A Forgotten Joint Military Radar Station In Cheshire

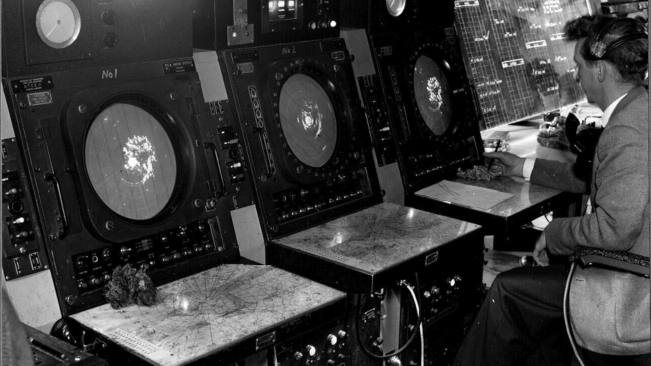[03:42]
The civilian air traffic controller's task was to maintain an efficient flow of traffic in
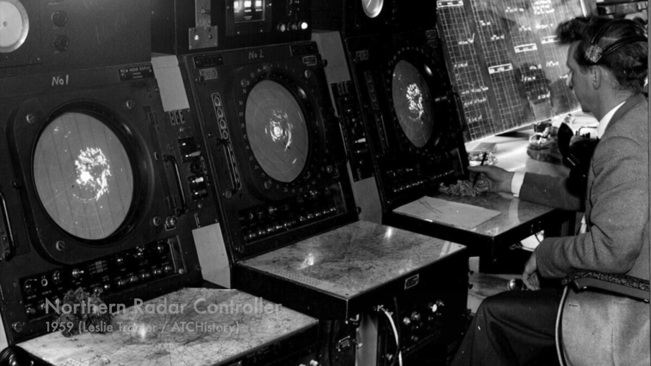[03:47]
and out of Manchester Ringway and Liverpool-speak airports.
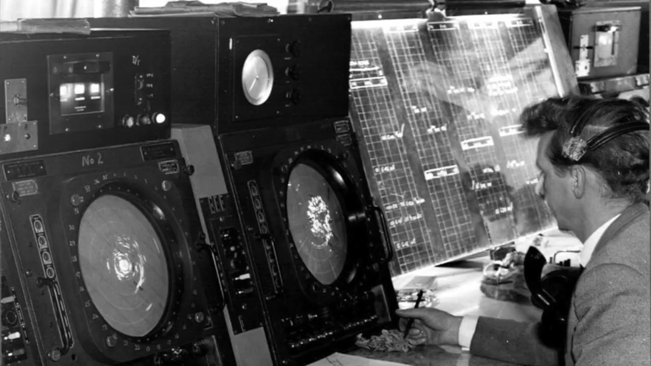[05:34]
Communications, on the other hand, were more modern.
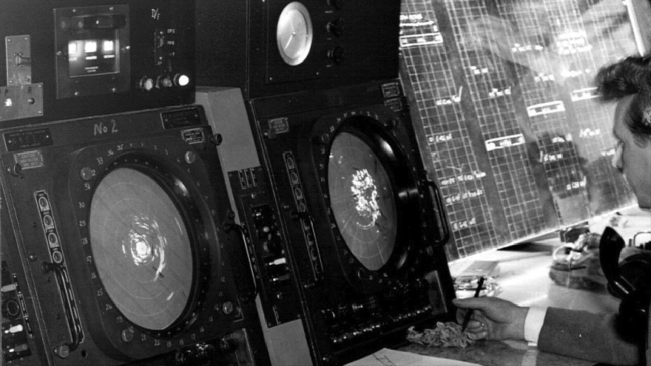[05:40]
Each civil controller had direct talkback to his opposite number at either Manchester or Liverpool, by a small, directly switchable loudspeaker or earphones as required, meaning they could liaise directly with incoming and outgoing flights.